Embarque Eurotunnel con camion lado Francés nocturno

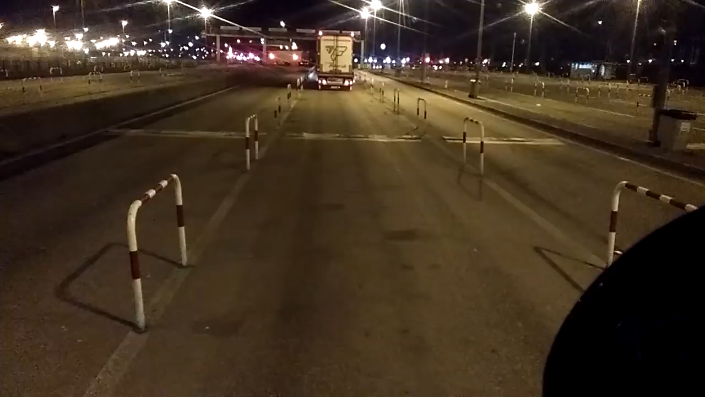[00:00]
Bueno Ahora vamos a embarcar ya en el tren Por lo que se ve más rápido la cosa hoy Ahora veréis más o menos Lo que pasa es que hoy de noche, pues claro, no se ve bien A ver si lo puedo grabar de día Para que se vea mejor Entonces ahora vamos a... Pues la gente está creída de que nosotros llegamos al túnel de la mancha Y pasamos por un túnel con el camión No, no, no, no El camión lo subimos ahora arriba a un tren
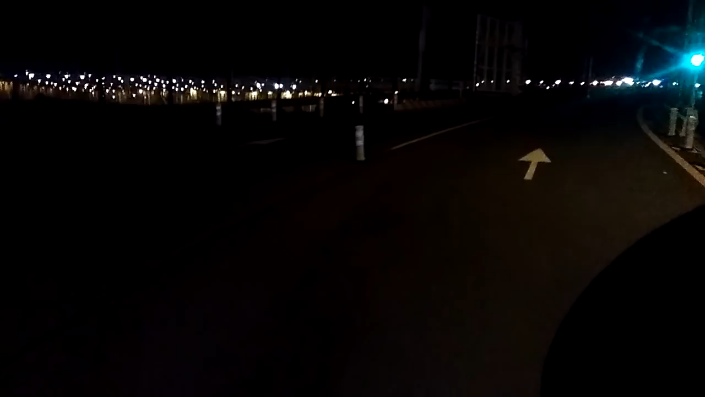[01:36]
Sí, semáforo en verde Como quiere decir que podemos pasar
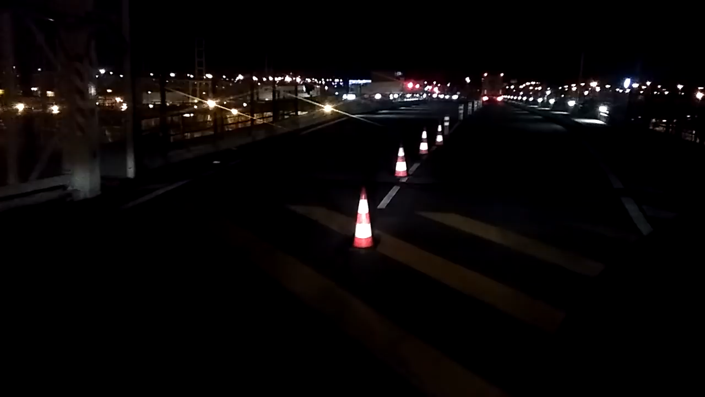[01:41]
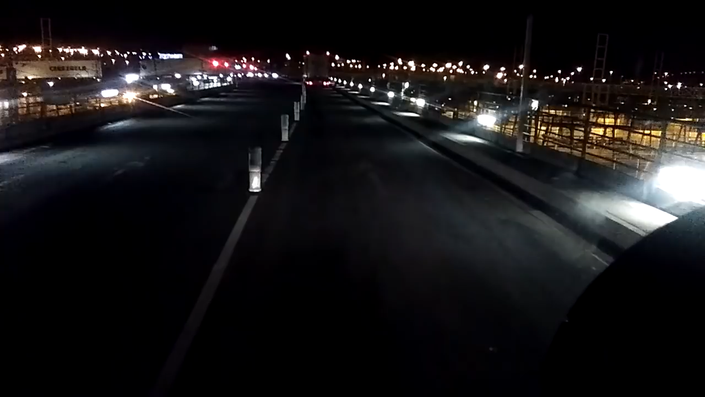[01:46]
Y aquí estáis viendo a mano izquierda Ya son los andenes de los trenes Entonces estáis viendo aquí este camión que está para girar Y hay para subir uno, dos, uno, dos, tres, cuatro Cinco camiones delante mío Más una furgoneta que sale por ahí Bueno,